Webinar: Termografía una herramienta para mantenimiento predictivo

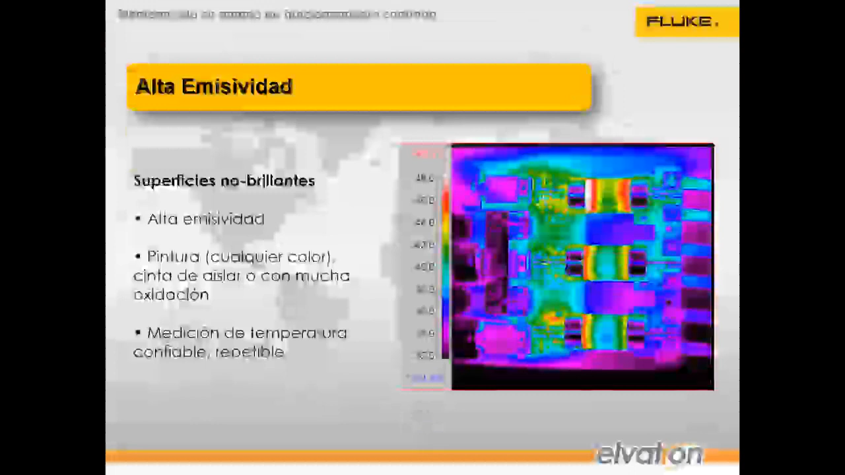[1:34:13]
frío más bien no más bien se ve como morado o sea se ve muy muy frío comparado al cuerpo del fusible y no necesariamente va a estar así simplemente que este material no tiene la capacidad de emitir la capacidad muy baja pero el cuerpo sí tiene una capacidad de emisividad alta por eso es que el cuerpo en el cuerpo se hace más visible los cambios de temperatura bruscos aquí entonces es donde yo ya estoy viendo que podría tener un problema de un punto flojo porque el mismo punto no se ve aquí pero aquí se ve muy grande
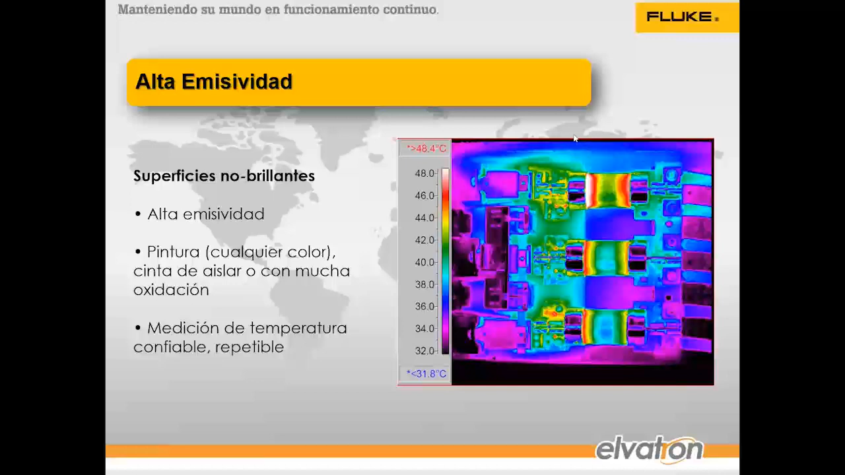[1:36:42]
On screen: scale top 48.4°C, scale bottom 31.8°C
configurar la emisividad ellos tienen la opción de configurar su emisividad la emisividad de los materiales aplica exactamente igual muy bien algunas de las aplicaciones de termografía pues mantenimiento de equipos electrónicos sino que sirvino conexiones eléctricas flojas inspecciones de líneas de distribución y
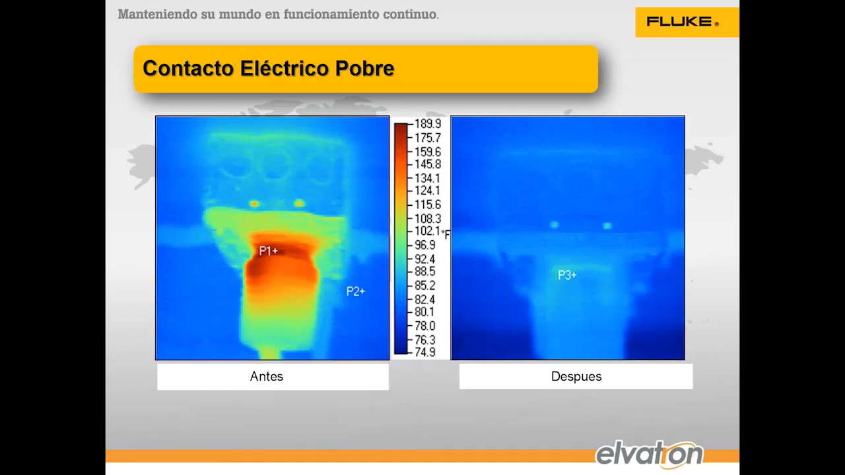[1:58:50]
entonces contacto eléctrico pobre por ejemplo vean esta imagen aquí vamos nada más a ver unos ejemplos ya casi terminamos y esto es una parte bastante rápida como se vería un contacto eléctrico flojo y en el momento de corregirlo como debería de verse una temperatura homogénea
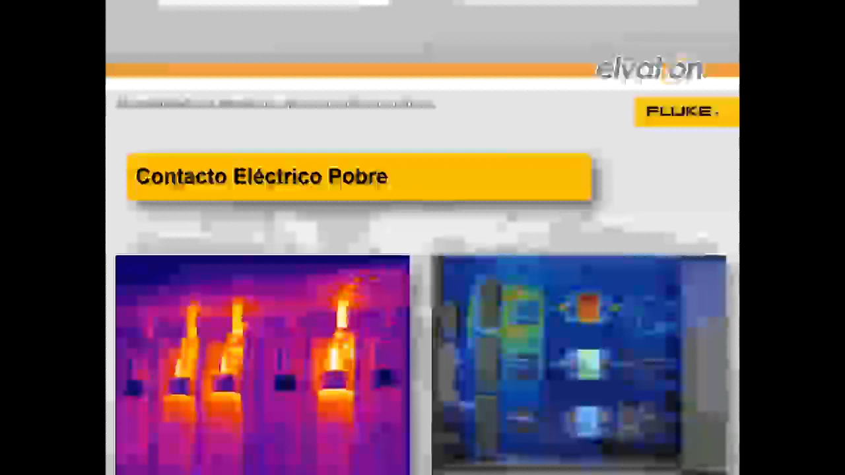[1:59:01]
vean por ejemplo en este caso tenemos temperaturas muy altas aquí esa temperatura no sigue lo mismo que en este
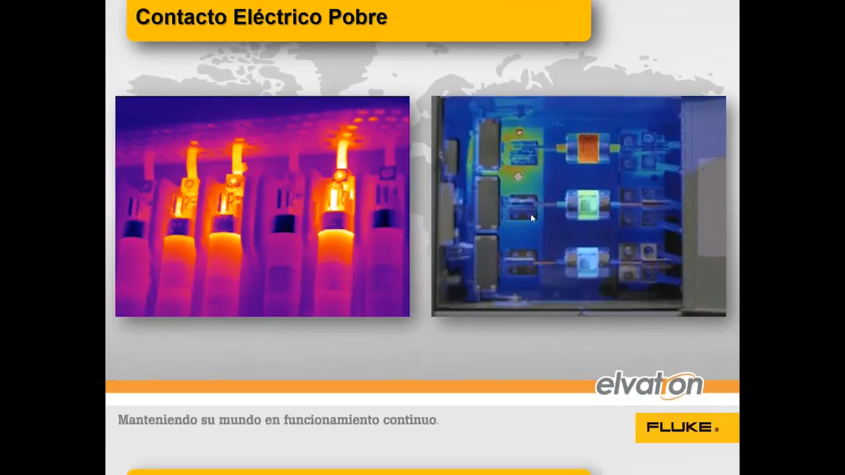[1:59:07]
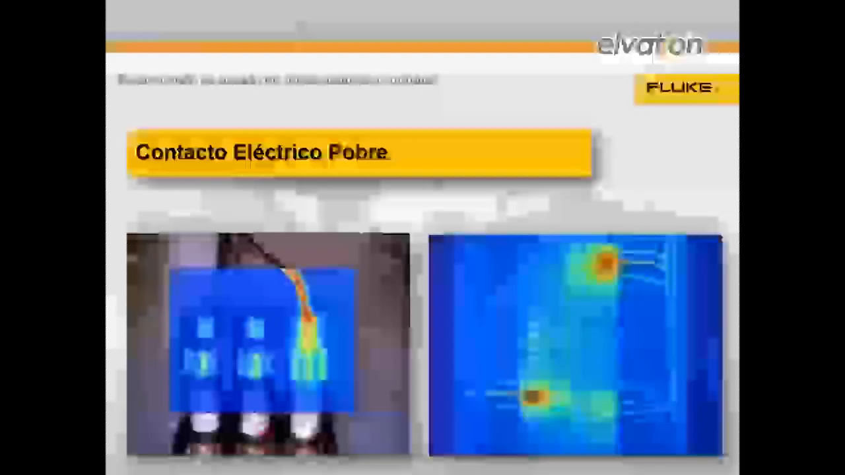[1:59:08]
esta es una muy bonita porque tenemos todo el tablero y vemos que los cables están calientes pero no tan
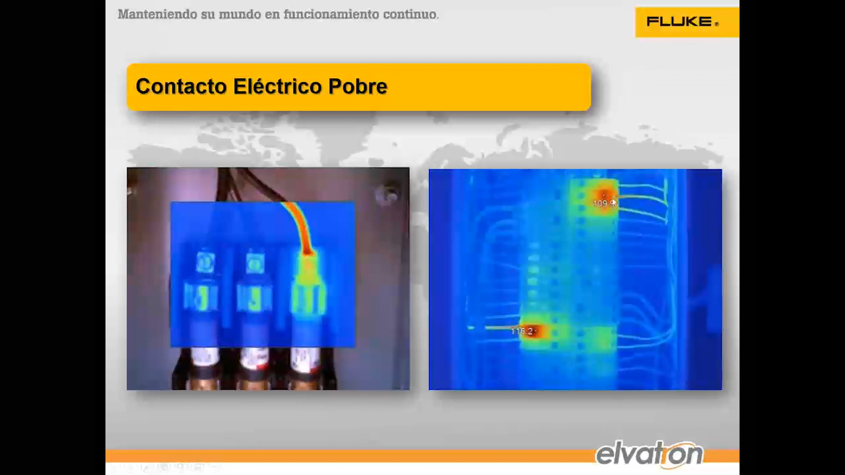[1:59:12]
calientes como el punto de contacto aquí es donde está el punto más caliente lo mismo que en este
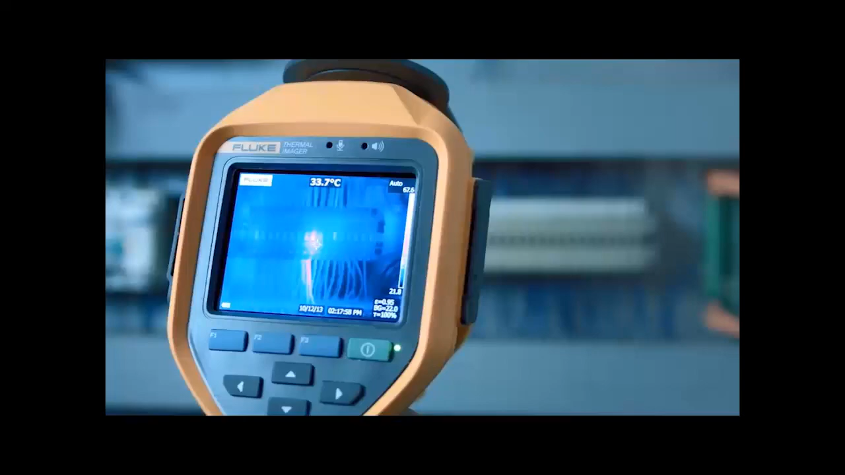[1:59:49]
On screen: spot 33.7°C
sobrecalentado en este caso probablemente se deba a una mala conexión
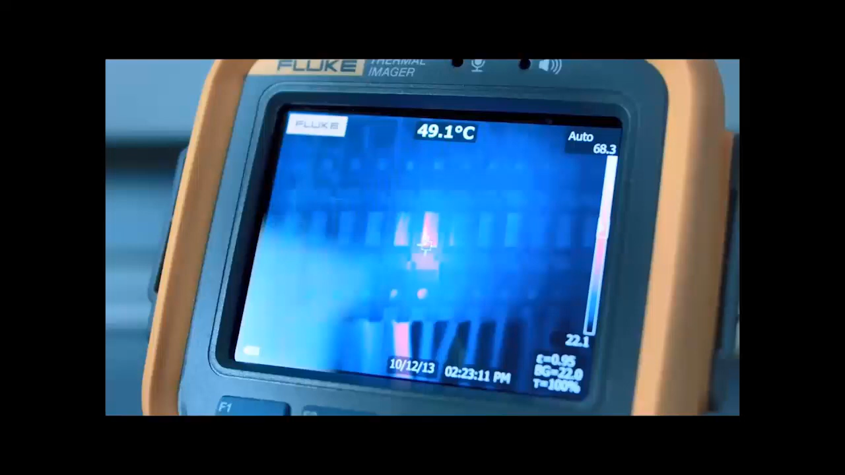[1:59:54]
On screen: spot 49.1°C
si este problema no se detecta pronto puede causar averías graves
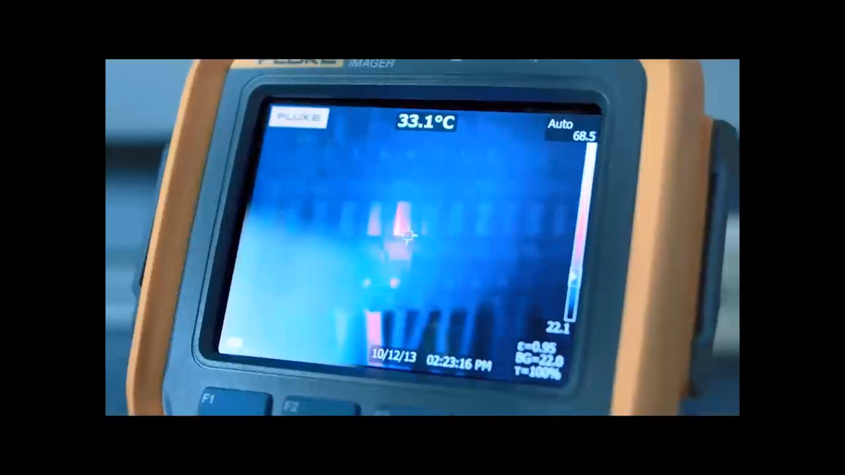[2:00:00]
On screen: spot 33.1°C
la temperatura es muy alta el cable probablemente haya perdido el aislante y hay que comprobarlo para asegurarse de que no hay riesgo de cortocircuitos que pille posibles
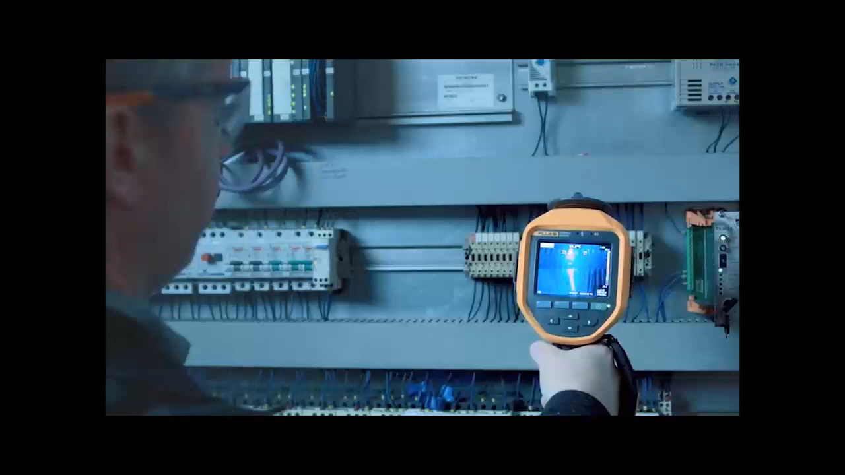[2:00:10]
cortocircuitos y reduzca el riesgo de incendio con una cámara termográfica flug
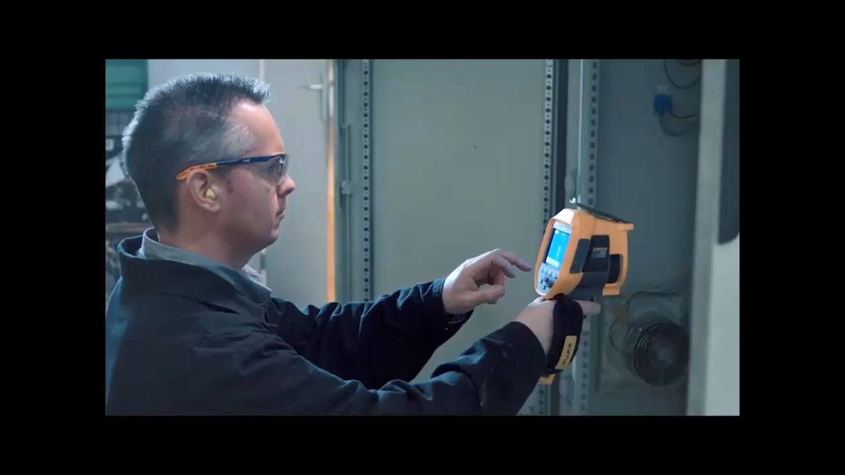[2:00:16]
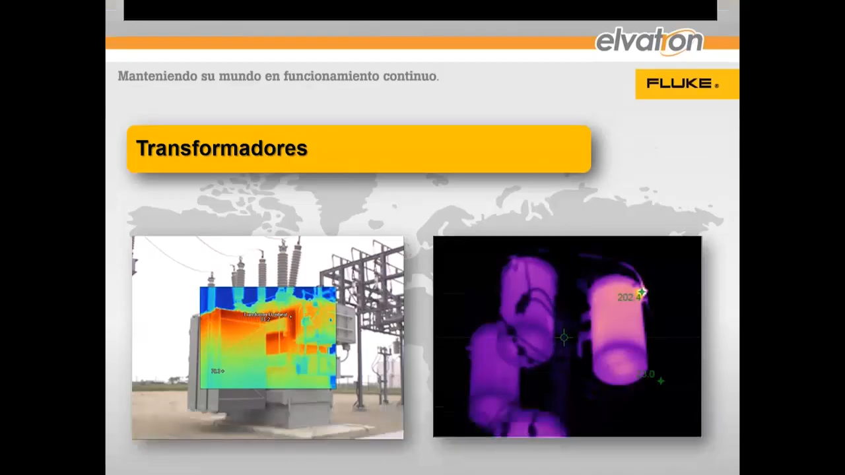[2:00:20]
muy bien transformadores que son los puntos que uno debería revisar el disipador de calor debería revisar que se vea una temperatura homogénea de lo contrario podría tener problemas de nivel de aceite o alguna obstrucción lo mismo que en los puntos eléctricos vean que en transformadores de poste para poder tener una imagen así por lo general aquí se está usando un lente 2x con una cámara normal se verían a una distancia muy larga y no se podría determinar bien este punto sino que se
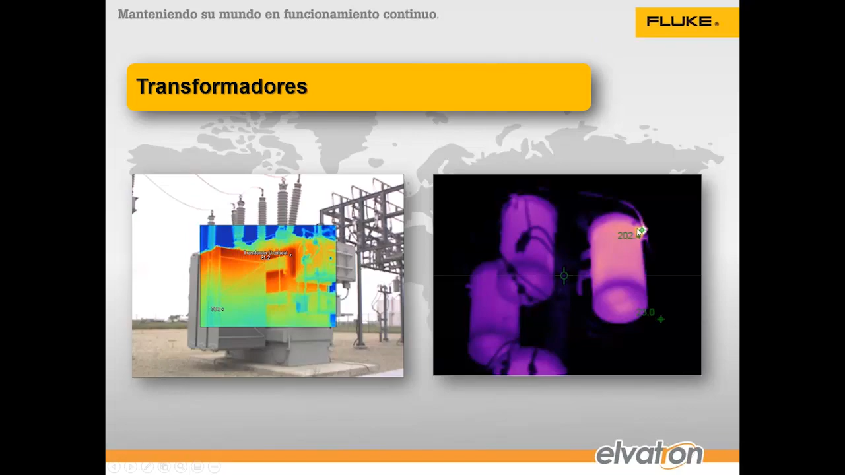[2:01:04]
debería mezclar la temperatura en el cable y en el punto de conexión ahora con un 4x veríamos exactamente el punto para saber a dónde está el problema por eso es que es tan importante que el lente tenga mayor alcance
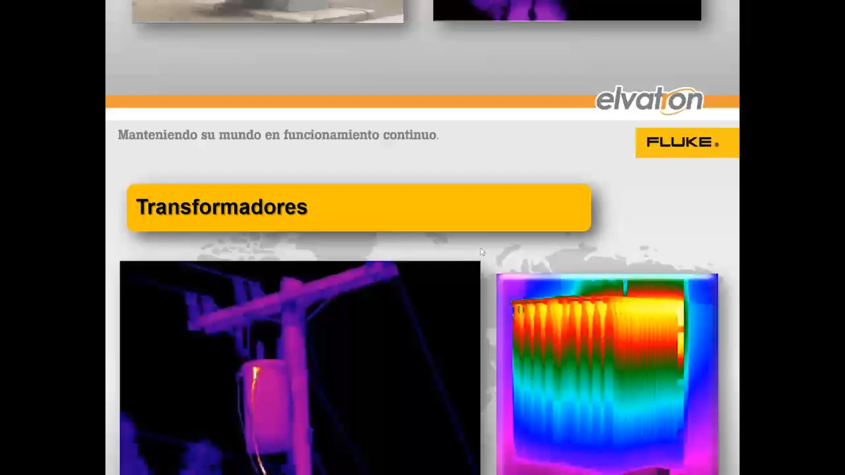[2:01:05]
entonces vean aquí por ejemplo estos otros puntos que se ven con un 2x con un 4x los veríamos bien cuál es el punto que está dando problemas aquí también qué significa esto lo mismo que aquí vean el disipador
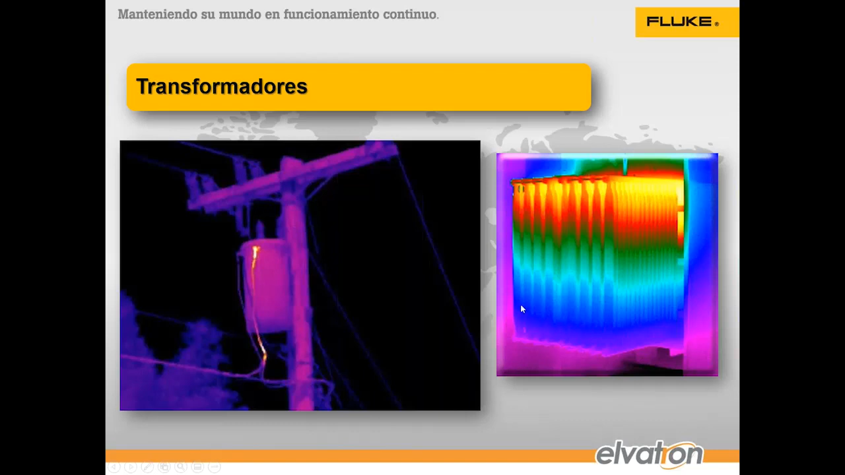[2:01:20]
de color aquí si no hace falta un lente porque estamos muy cerca y lo podemos ver a menor distancia